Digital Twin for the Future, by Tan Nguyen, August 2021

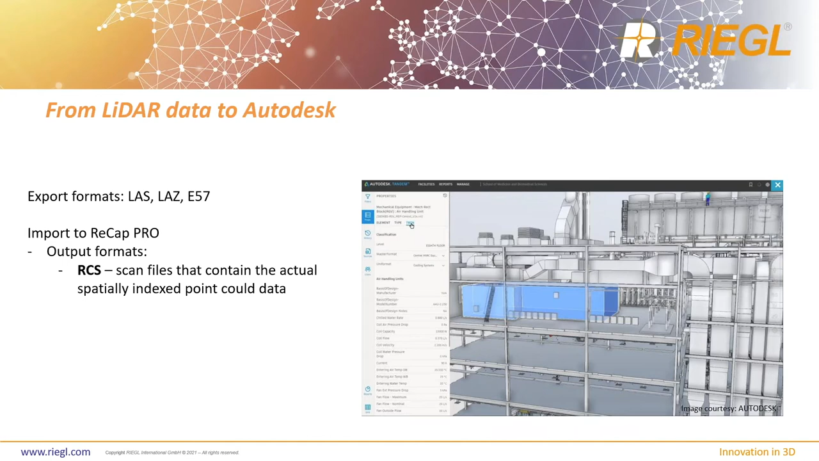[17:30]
indexed uh point cloud data or an rcp file which is the project files that contains the entire project of the um of of of yeah all the data the scan position of the entire project the entire region of the scan project so yeah and uh so if you work in a regal platform uh unfortunately you will not be able to export rcs rcp the reason why i'm using autocad because a lot of our customers and there's a lot of audience out there that uses autocad so i just choose
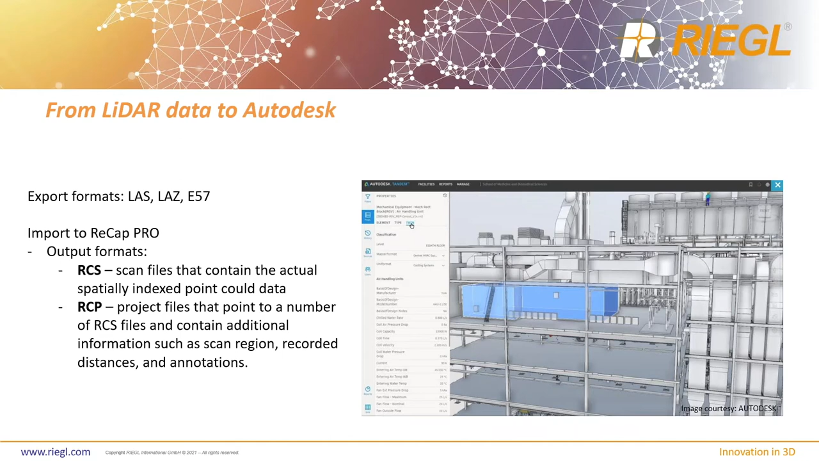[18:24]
pro and if a recap pro generates rcs rcp file but using e57 ls and laz that's what we can export out of our regal companion software okay yeah here's another uh example of from cad to um sorry from point powder cad
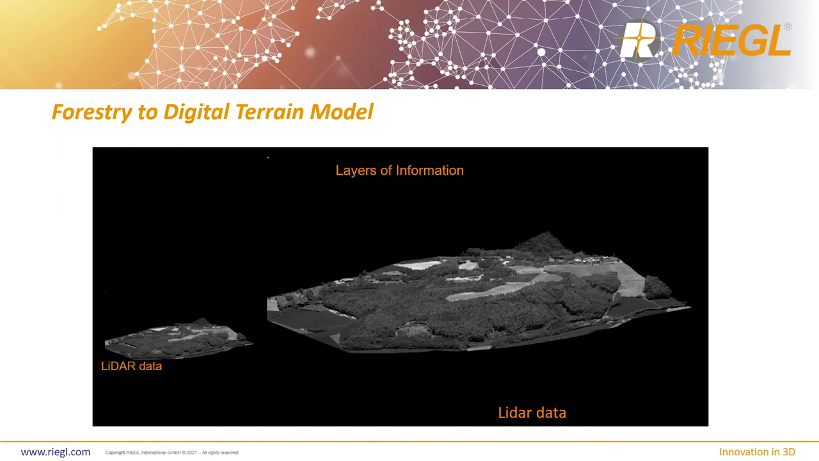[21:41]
you can detect uh uh uh with a digital twin right so it's beyond just a visual line of sight i think uh i think with with using the type of the correct ladder technology and the right correct ladder systems you can really see and and extract and create different layers within a certain environment you can see here's a beautiful model of train model ladder
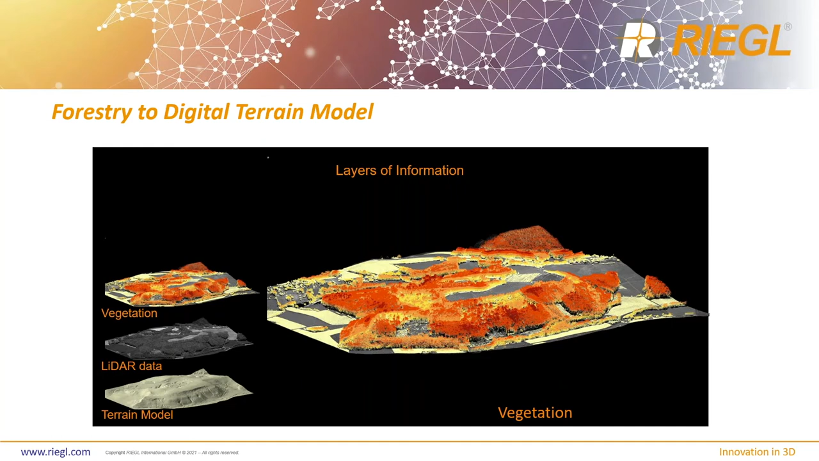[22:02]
model of vegetation model and just so that you can also calculate and quantify the the changes over time too as well by having uh these these digital twins this is ongoing scanning right up-to-date scanning and up-to-date models you can really predict and make decision and assess the area um the important areas in that that you need to make decisions from too as well so moving towards the end of my presentation again this person is only 30 minutes and um i want to show you guys so this information is great right so we have to be able to share it we have to be able
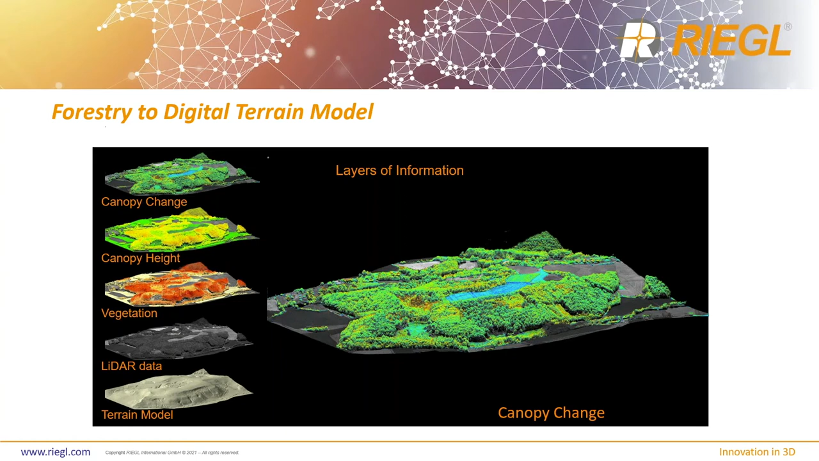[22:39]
to to make sure that that people uh can have access to it and of course it was not feasible to give this data set to everybody it's not right it's too heavy uh people don't know how to use it um they don't have a computer to handle it uh they don't have a storage facility to handle gigs sorry um terabytes of data right so you have to be able to view it somehow you have to be able to share it somehow so of course online is one thing cloud is another thing but i think a lot of people are
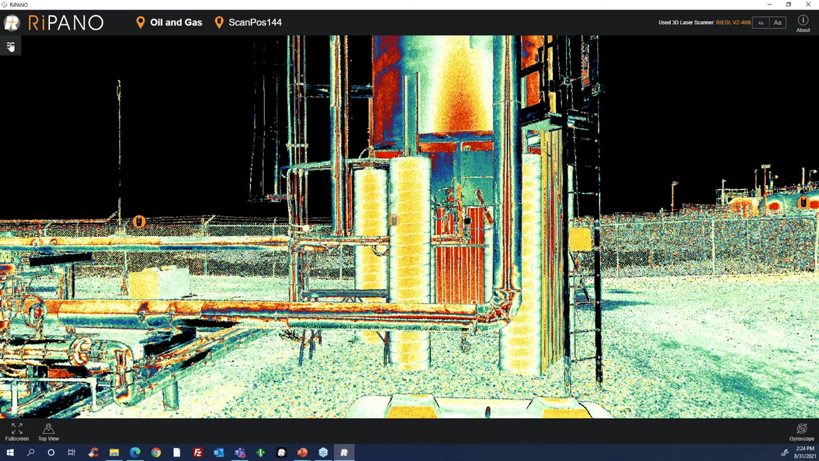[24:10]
oh and also i also want to mention that there's different type of views too as well
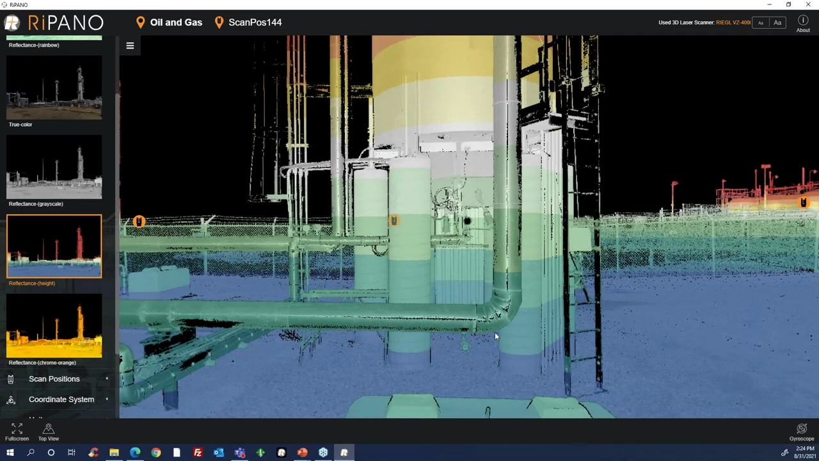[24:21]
so if you want to and then this is the height
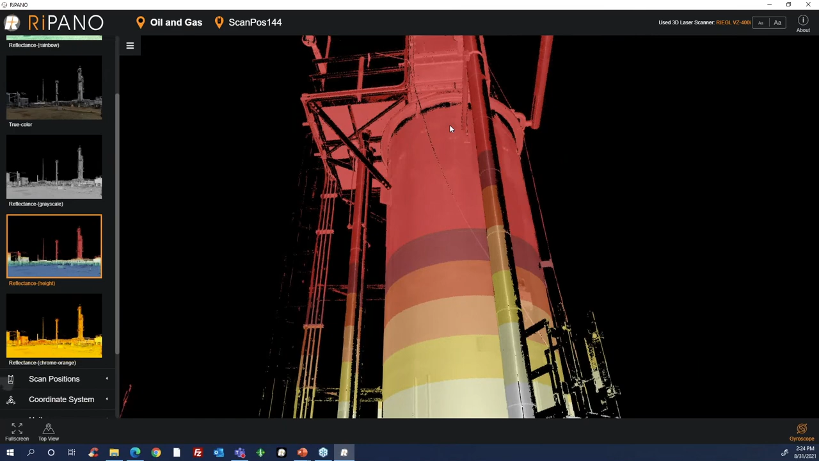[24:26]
view right so this is all just custom made views um there's a color view
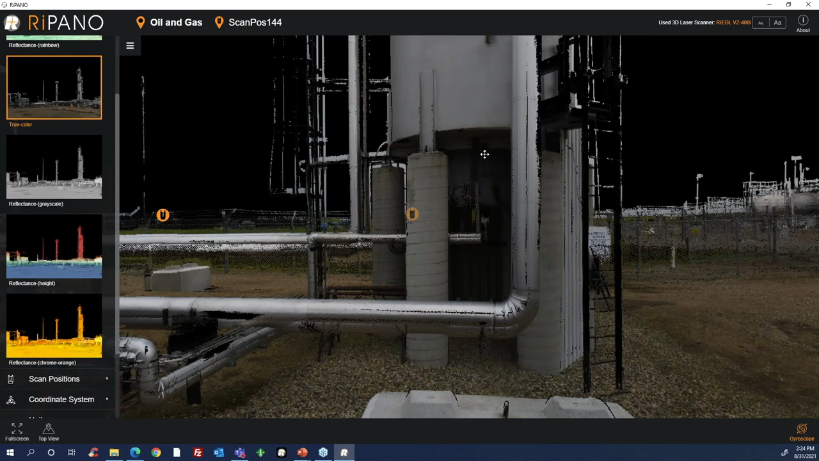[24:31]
and of course if you want to move into the next position and this this viewer is is is is very intuitive meaning that you don't need to be an expert on how to rotate
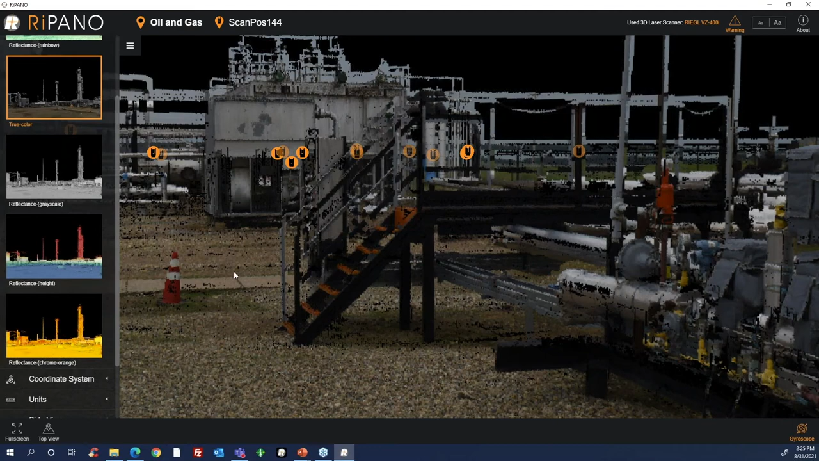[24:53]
in 3d you can just uh it puts you in the position of the user sorry it puts you in the position of the scanner and so that you know you can i'm having a warning
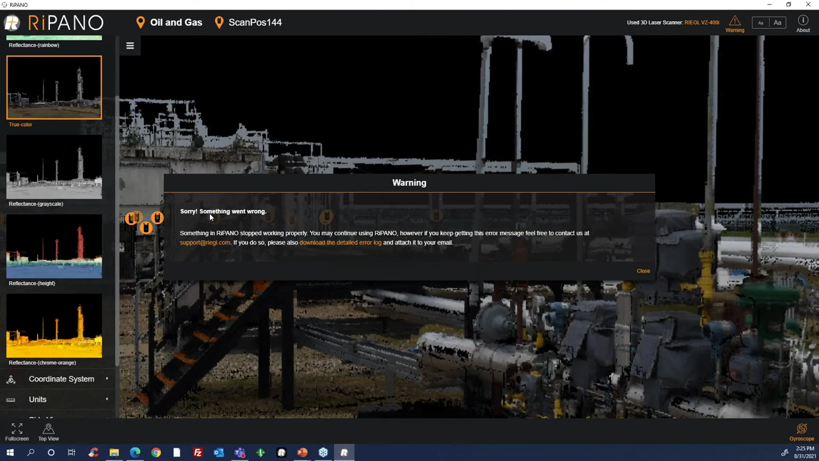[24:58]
sign right of course yeah these uh
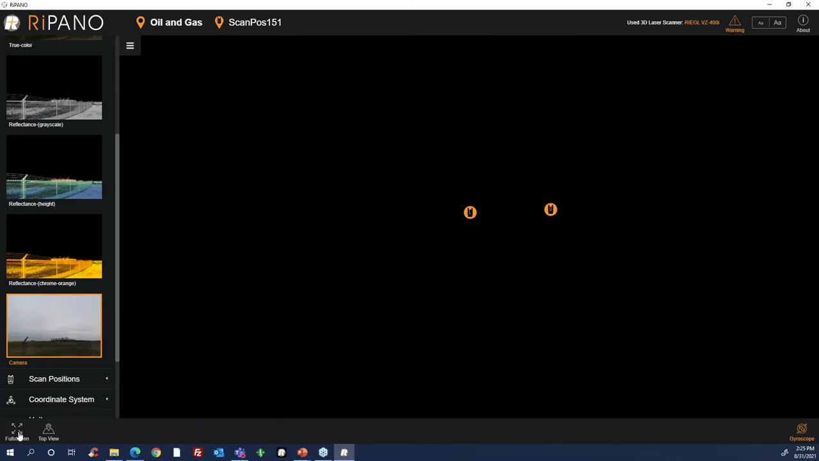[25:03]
that was very slowly yeah so here's an image view move
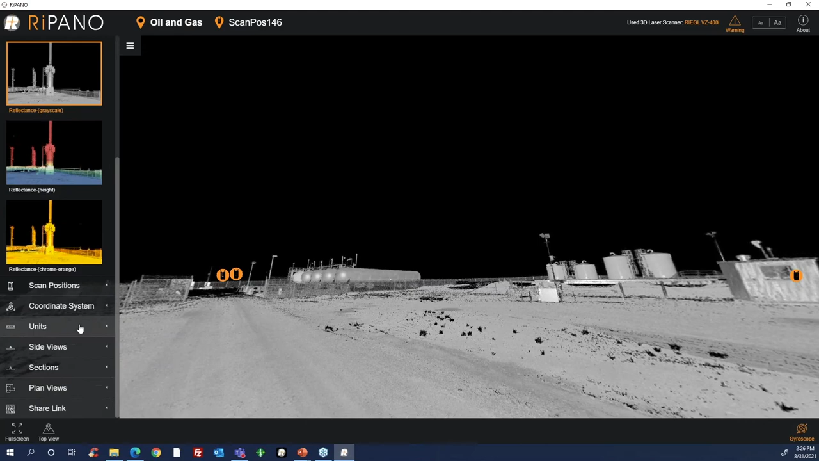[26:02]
from here uh you can do all kinds of neat things such as create cross section plan view take measurements although i don't see for some reason my measurement tool is not in
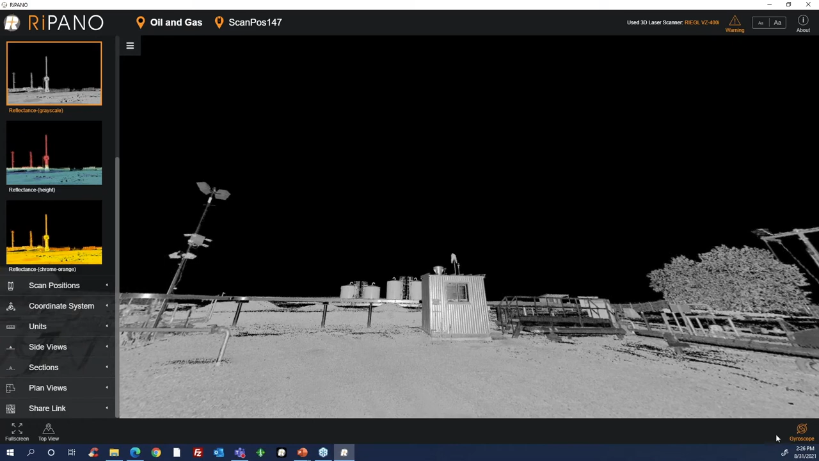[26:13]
here so but you can see uh going back to my uh previous slide um
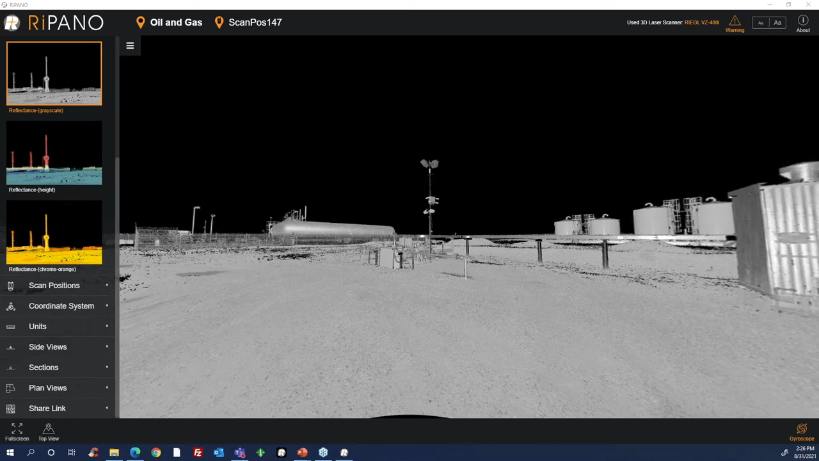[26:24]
you can see here uh not only i have a data readout there's the elevation easing northing i also have way to measure uh take quick measurements i have vertical i have slant angles i have horizontal distance i have i can also do markups and high beams and then from here you know i can just send this thing to anybody and they can view it um so yeah so this is a great way to view the data and share the data within a digital twin model too as well so last week uh